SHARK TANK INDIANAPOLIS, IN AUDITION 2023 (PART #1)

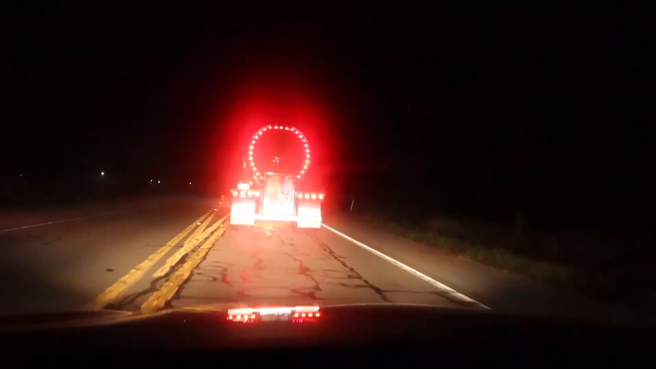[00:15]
of course i get up early and leave to get on the road so i beat traffic and i get stuck behind a semi awesome all right guys we made it to the speedway this was actually fairly easy to find i'm not good with directions and i found it pretty easily so that was really
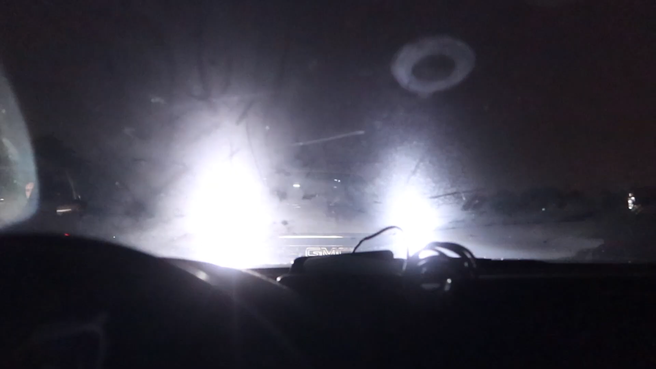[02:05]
thought that was funny so this is really fun the guy or girl who parked in front of me won't turn their lights off and they're blinding me all